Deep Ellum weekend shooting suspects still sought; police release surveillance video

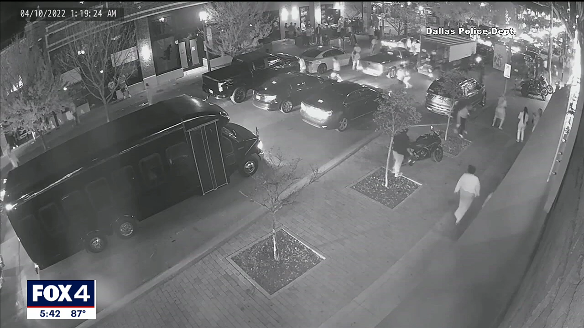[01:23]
The crowd starts to scatter, and it appears there are possibly multiple shooters returning fire near a dark truck as they run away.